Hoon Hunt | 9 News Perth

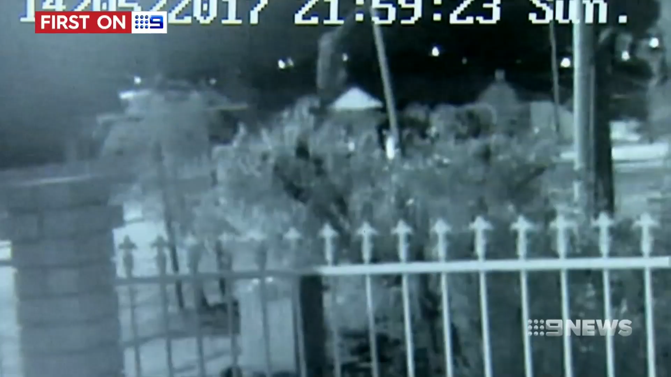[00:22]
The driver of this Nissan 200SX allegedly trying to flee from police. As dangerous electric cables dangle, the car flips, landing 100 metres away. Seconds later, police arrive, drawing residents from their homes.